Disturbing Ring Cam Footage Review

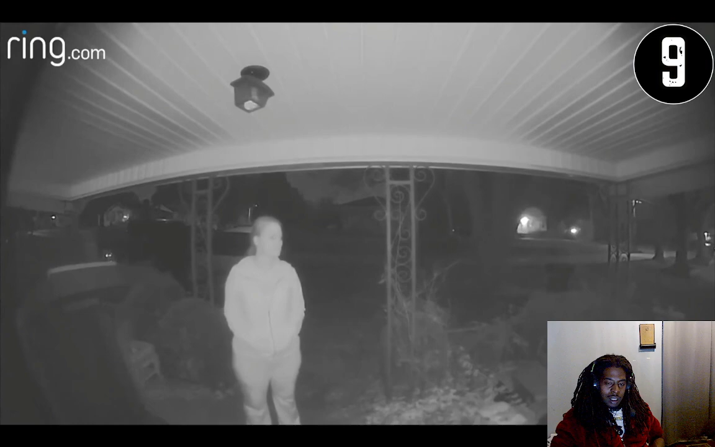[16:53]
After the car leaves the area, she resumes her activity and leaves more than a minute worth of footage for the homeowner to watch back the following day. The funny part is that the user posted the video on their YouTube channel and commented that he thought the girl who trespassed was pretty cute. And I guess this could be a new way of meeting people in the virtual day and age. Honorable mentions. The last three clips don't require any type of introduction or description, as most of them are very isolated and very brief instances of unexpected visitors in the middle of the night. They have either been covered endlessly in other videos or have no further information available regarding their origin.
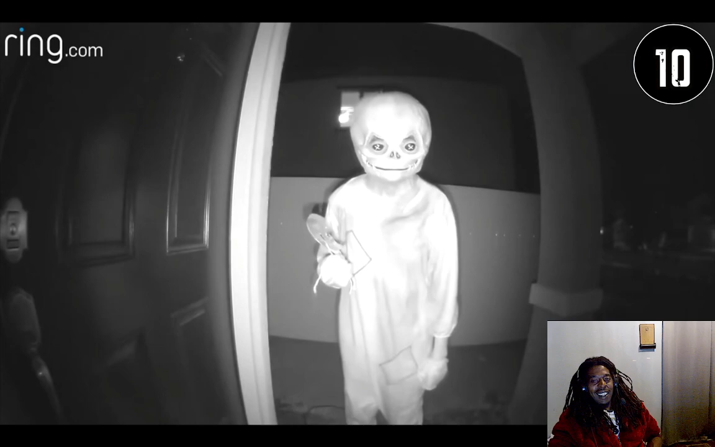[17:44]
They're just brief, one-minute encounters that could have potentially been more dangerous than anticipated. Not to mention, most of these clips are more than likely a creative neighbor with an inventive imagination just looking to have fun. But you can be the judge. It's crazy, man. Y'all tripping. Man, I ain't got time for this shit, man. y'all need help. Man, look at this man. It's James.
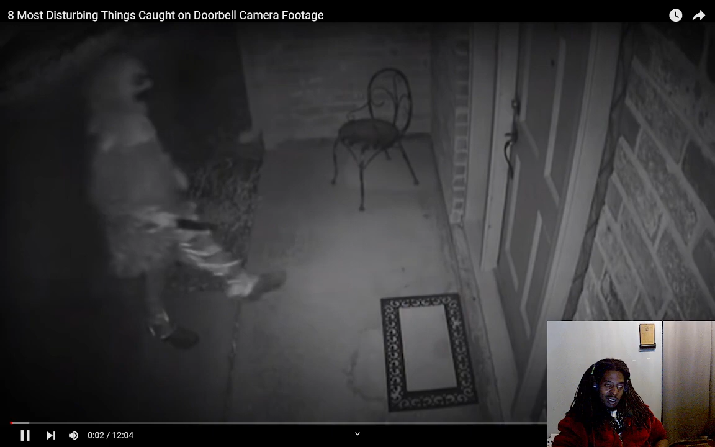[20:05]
What is that in his hand?
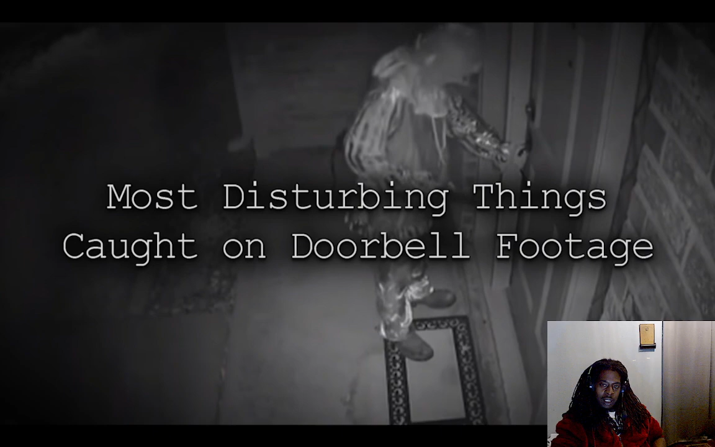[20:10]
He got a notebook? That was a laptop. This first video was captured in the middle of the night in an apartment complex located in Toledo, Ohio. Same shit.
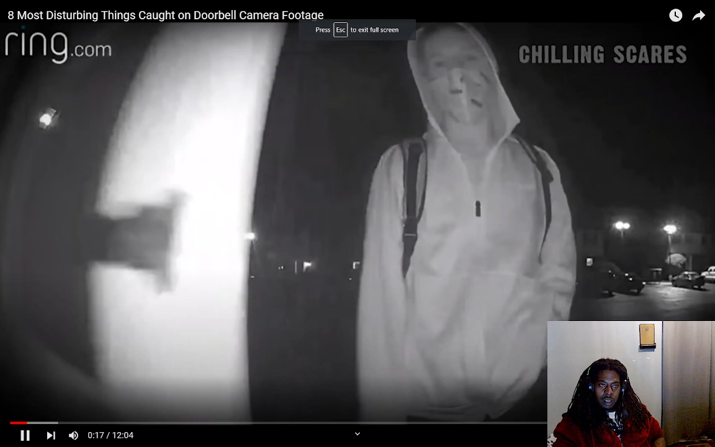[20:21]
The doorbell footage shows a man knocking on the front door with what looks like a firearm in his waistband. Now, the owner of the apartment didn't recognize the man, so she would question who it was.
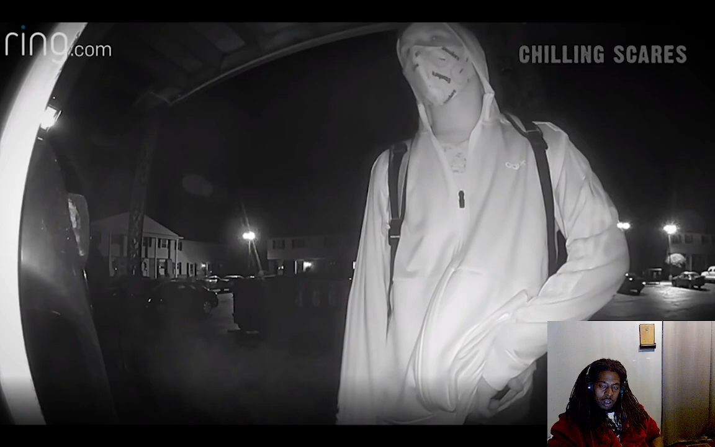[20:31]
The unknown man would simply respond with, "It's me." The homeowner would then further question his response, but rather than clarifying, he would simply give a wave through the front door. With a book bag on, man. It's me. What you gonna do when she if she opened the door?
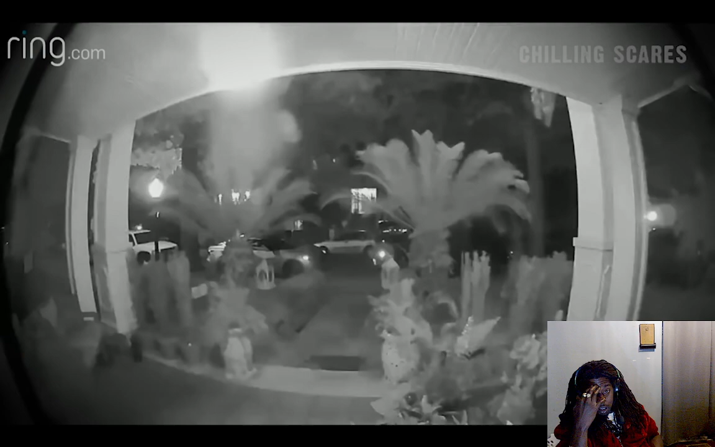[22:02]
You don't know what was waiting Not on surprisingly, the side someone would find the unlocked car Maybe and proceed to steal multiple items that were owned by the woman. A few hours later, the man responsible for the theft would be caught on the woman's doorbell camera attempting to use her set of keys that he had just stolen to unlock her house's front door.
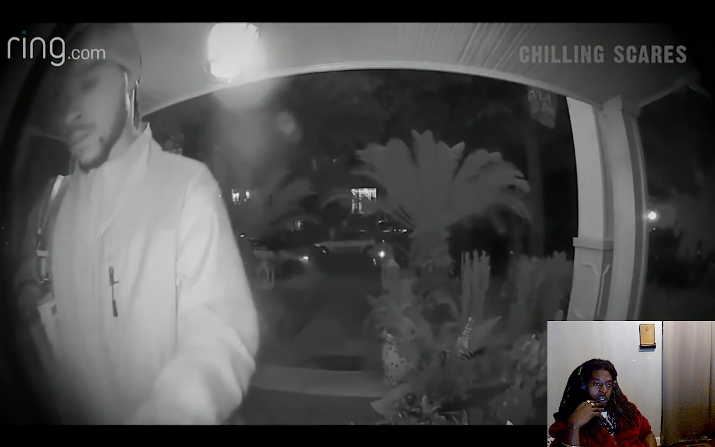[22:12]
What you mean he stole the pocketbook? And
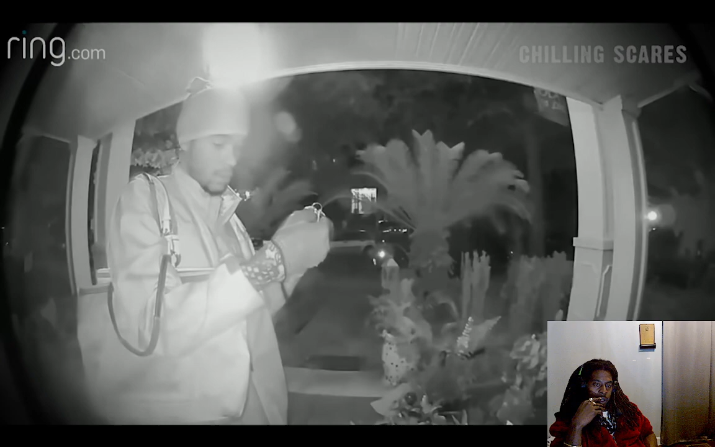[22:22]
you don't care? This all took place while the house owner was home and sleeping.
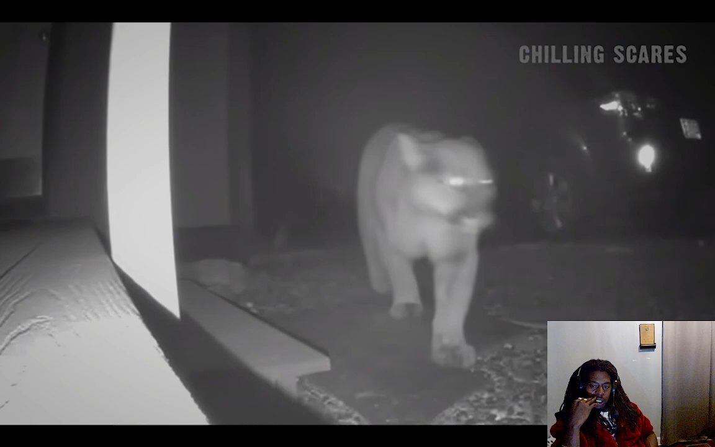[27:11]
The video shows three mountain lions appearing from the darkness and starting to walk around a set of houses. They were captured, even going as far as to walk up onto the porch of one of the houses. Man, feed them, man. They hungry. I don't know if they want to cook food, bro. Mountain lion sightings are known to be exceptionally rare in this specific area.
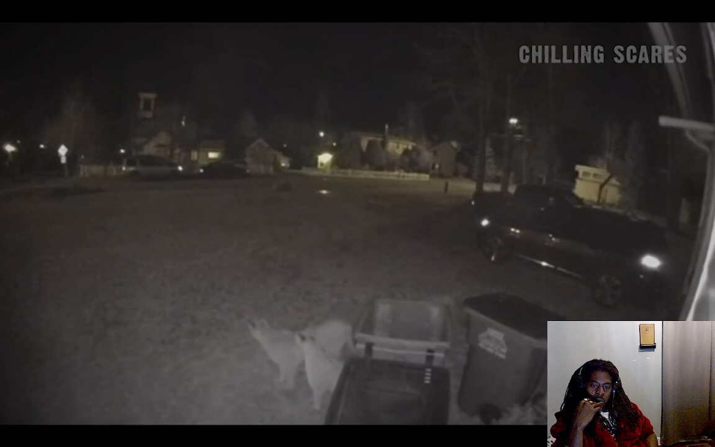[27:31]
Typically, they'll stay a lot further in the mountains where they have easier access to the deer that they prey on. To see them in an area with a lot of people, especially a neighborhood, is not at all common, at least in this area. The three cats would eventually walk off, but there's almost no doubt things would have gone differently had one of these homeowners left their pets outside for the night, or possibly were even outside themselves. That sounds like they're trying to run from people.
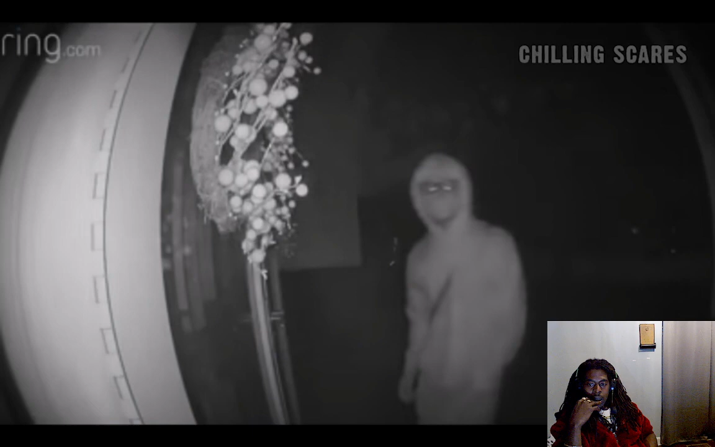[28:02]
Shown in this doorbell camera footage is an unknown man wearing an oddly disturbing mask. As he walks up to the door, his motion alerts the camera to start recording, and that's when you can see him grab the door handle, realize it's locked, and hesitantly knock on the door. The man would wait for only a few seconds before he would pull his sleeve over his hand and wipe off his fingerprints from the door handle before walking off.
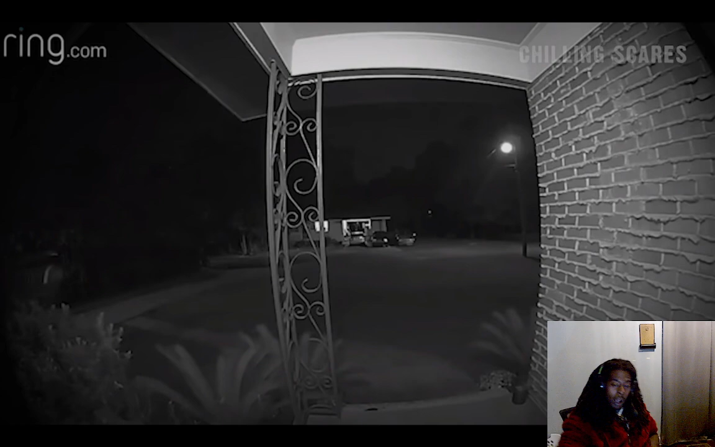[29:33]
The video captures an unidentified man walking into the house and emptying a gas container over the yard and front porch. Shortly after he disappears off screen, a large fire erupts just in front of the camera.
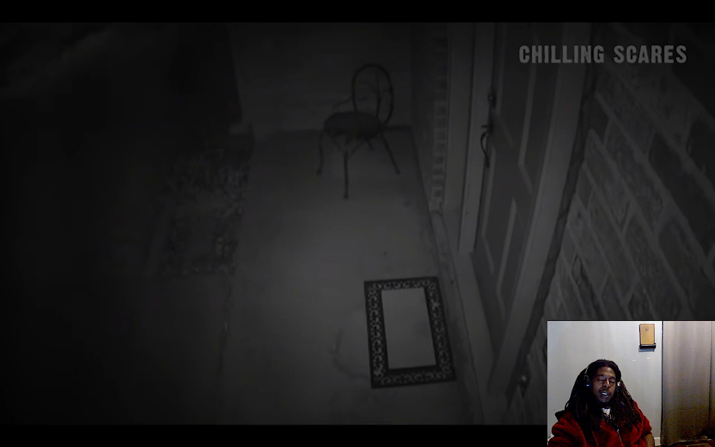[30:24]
Y'all, police, y'all a homeowner in Texas would wake up one morning to find the gate into his backyard wide open. Curious, the man would review the cameras he had around his house, and this is the sight he was met with. That's a knife.
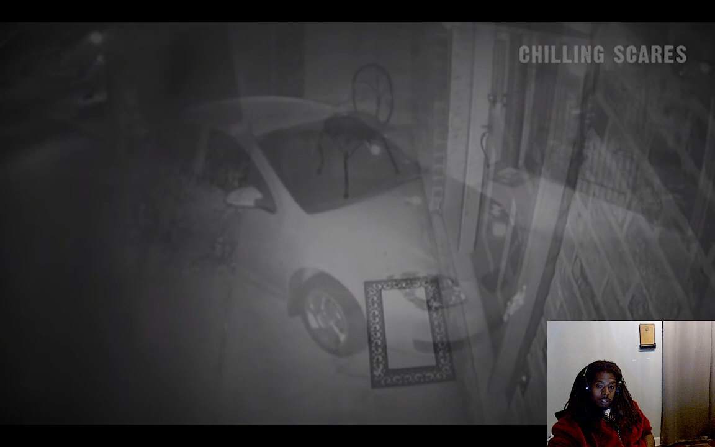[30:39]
A man holding a knife and in a clown costume, complete with the suit and mask, casually walks around the property, looking inside the house and testing all the doors.
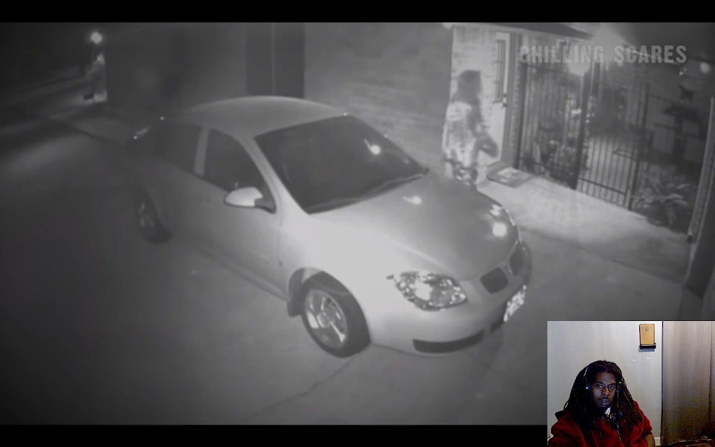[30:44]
He ain't even holding the shit down, man. That nigga got this shit pointing out with it and all that shit. Like, he just like... What the fuck he got going on?
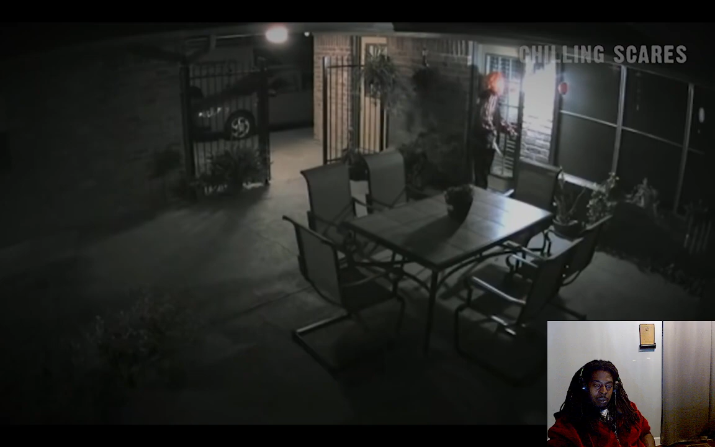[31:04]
Man, Hollywood. What y'all done did to these people, bro? I'm not gonna say that. Man, come on, man.
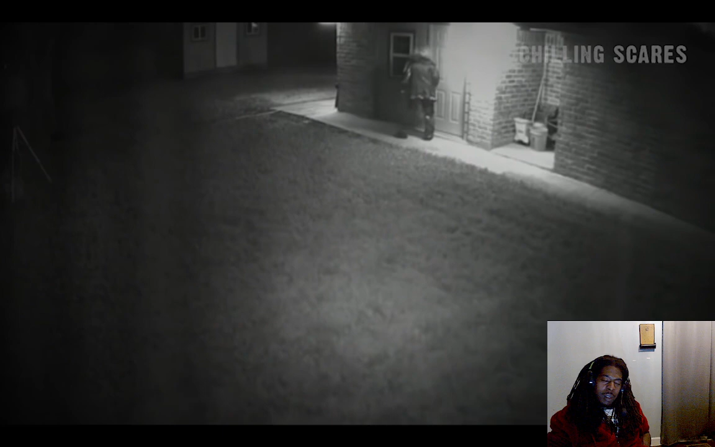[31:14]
Y'all, boy, man, look at him. Look at him, man. That shit is not cool, bro. This would all, of course, take place in 2016, during that sort of killer clown craze that went on for a few months.
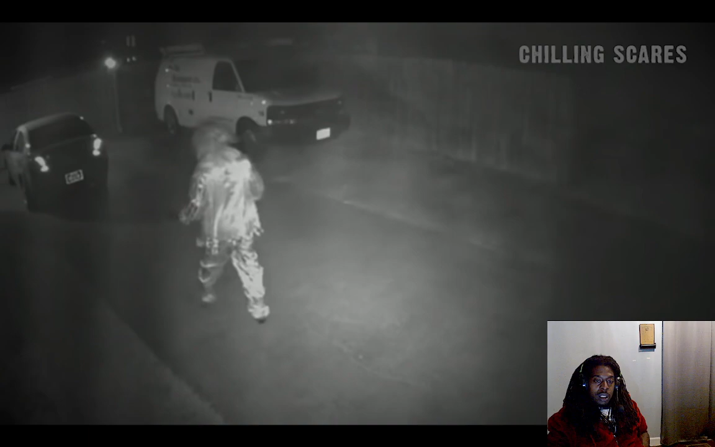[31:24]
Okay. Looking back, most people that participated in that were most likely just having fun trying to scare people. But there's no denying that others took advantage of the situation, genuinely attempting some pretty horrible crimes hidden under a clown mask. I remember with that. This likely being one of those cases. It's clear the person in the costume is actually trying to break into the house with a knife. Though, after being unsuccessful, the clown would eventually walk off. And despite a police report, that would be the end of it. That's why I said, I don't know if ultimately, the homeowner man.